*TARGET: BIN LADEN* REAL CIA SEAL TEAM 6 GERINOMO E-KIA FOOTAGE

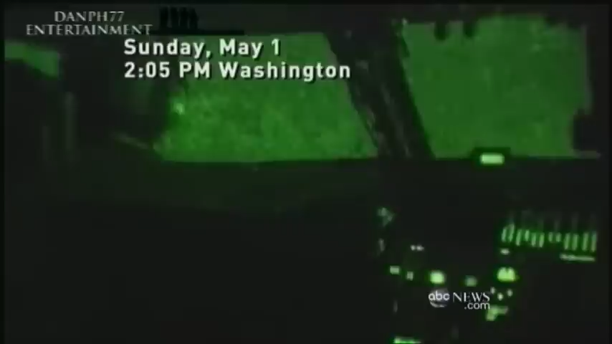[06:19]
2.05 p.m., 11.05 in Abbottabad. The operation is code green.